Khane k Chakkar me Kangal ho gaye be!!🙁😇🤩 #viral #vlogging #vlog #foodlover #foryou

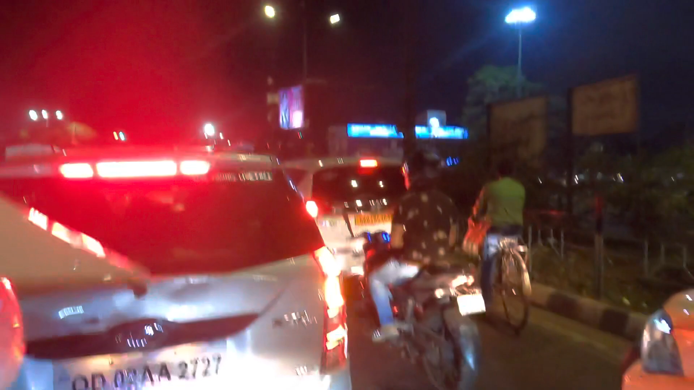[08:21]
वहाँ पर खड़े होते होते हम भी वो क्या बोले, कुछ नहीं बोल सकते, सिर्फ खड़े हैं और ट्रैफिक लग चुका है बहुत लंबा वाला, एंड फट के हाथ आ चुका है,